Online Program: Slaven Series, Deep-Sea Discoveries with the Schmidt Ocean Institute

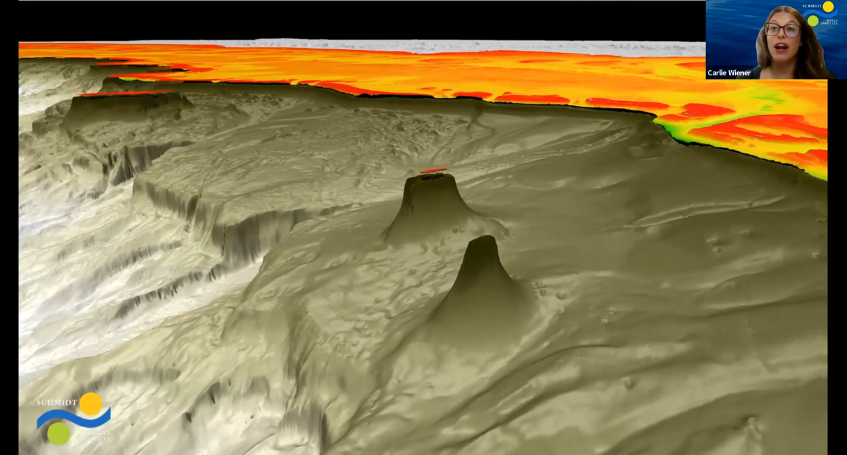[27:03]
And not only did we discover a new coral reef, we discovered a coral reef 500 meters tall. So you're looking at it right here. This is the actual mapping renderings.